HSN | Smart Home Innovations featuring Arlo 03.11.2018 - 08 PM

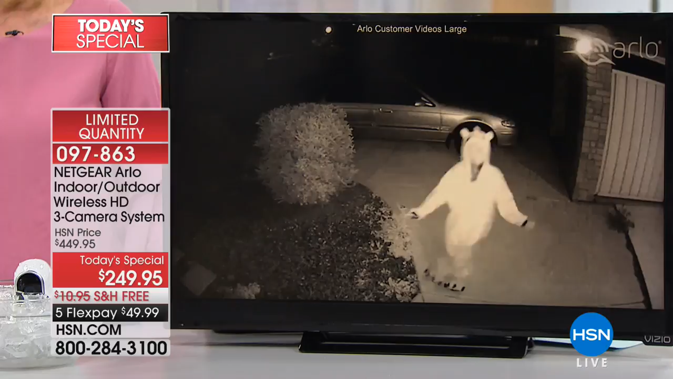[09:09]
Videos that were sent by people just like you. This is a person, oh, look at this, two boys.
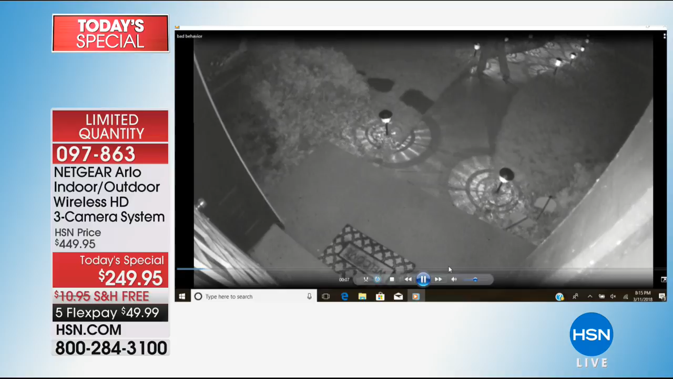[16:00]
Even if we can't see it, Arlo sees it. And Arlo is recording. Is he stealing the solar lights? He is stealing the solar lights and he was caught. These are real videos. This guy was caught.
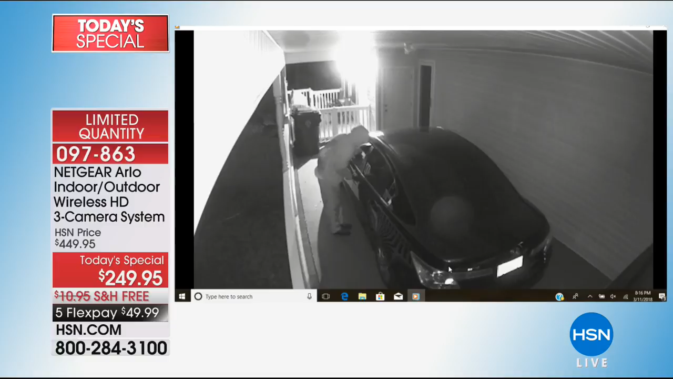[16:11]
He's looking in car windows and I can't tell you how many videos we looked at this right here. That was the teenager across the street that hit the Jeep and then he drove off. They got the license tag number, but so many incidences with cars, looking at cars, seeing if cars were unlocked. These guys right here were trying to break into that house.
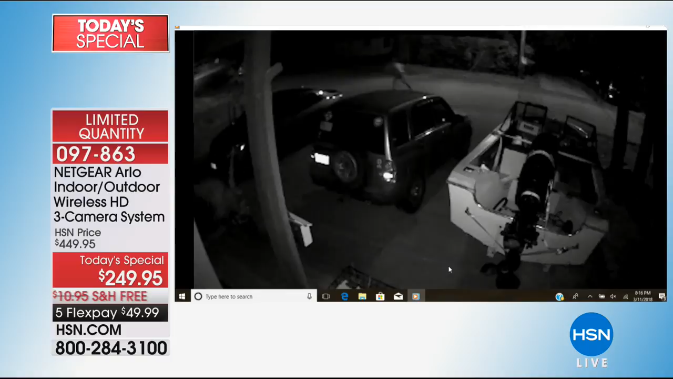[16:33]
These guys broke into a parking lot, stole something. Cars, cars, cars, seeing if they're unlocked, stealing things inside, breaking windows.
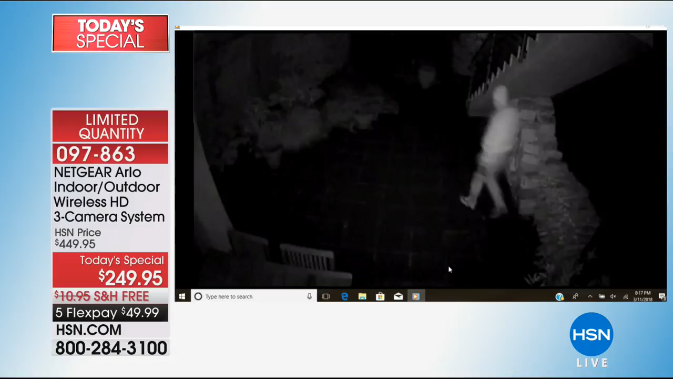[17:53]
And you saw that guy, he was rummaging through a closet with gloves on. So again, this is your indoor outdoor camera. Everything that you're looking at is in high definition.
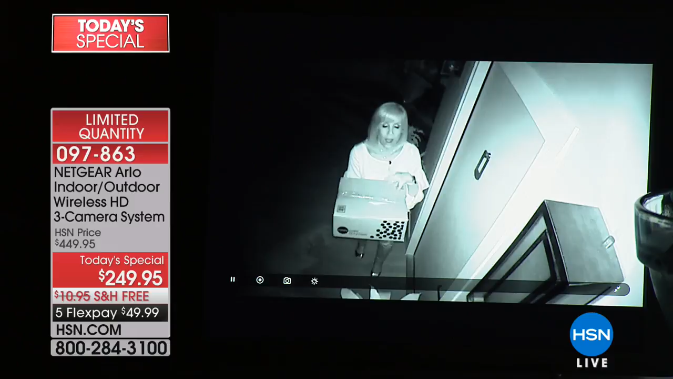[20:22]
It's pitch black in here. I can't read what's on the box. I brought the box so you can read the box. And so if you peek out your window, you're not going to see anything at home, but Arlo starts recording. Arlo sees it. And then you have that recording permanently saved and you can give that to the cops. I mean, look at the detail. We can even see that's an HSN box. Yeah. Here's my HSN box. So, you know, if someone's picking up a package, if they're looking in your window, if they're looking at your key, if they're bending over, looking things, if they're creeping around, if they've got a hoodie on, it doesn't matter.
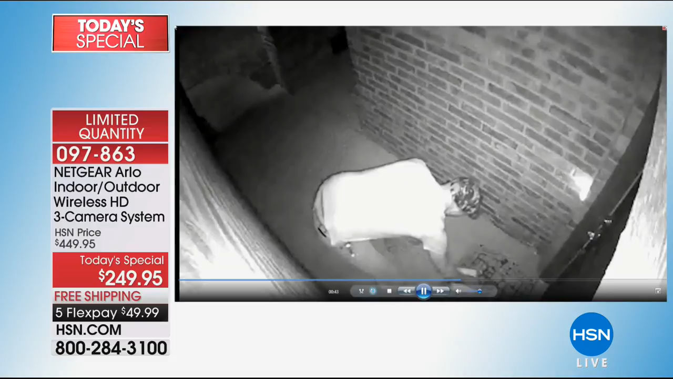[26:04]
That guy right there, the black and white is night vision that you're looking at. Remember that it records in night vision.
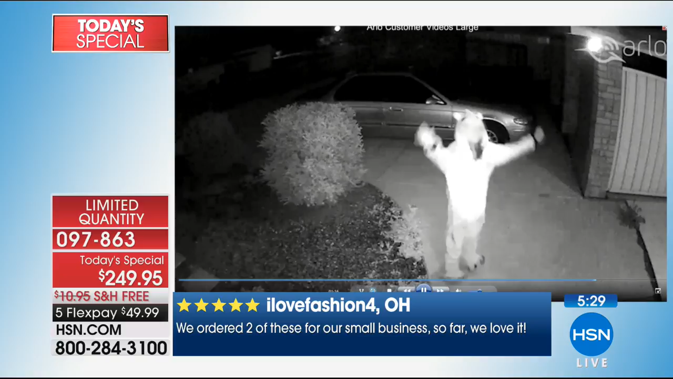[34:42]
I know we talk about the bad guys all the time. This is a little bad guy in night vision.